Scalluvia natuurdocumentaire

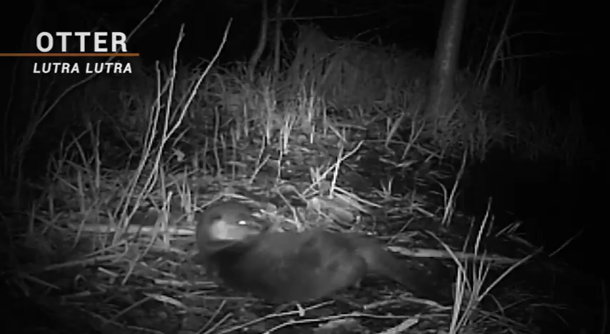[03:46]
Als de avond begint te schemeren worden de bevers en de otters actief.
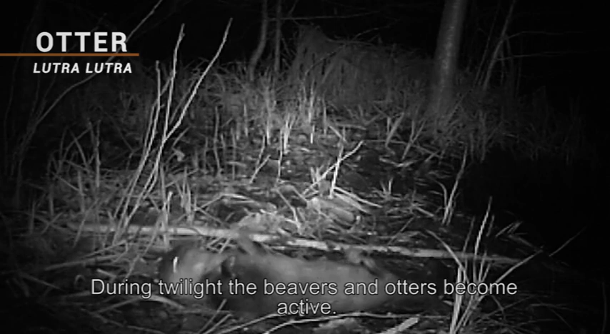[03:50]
Maar ook s'nachts beweegt er wat. De laadvlieger.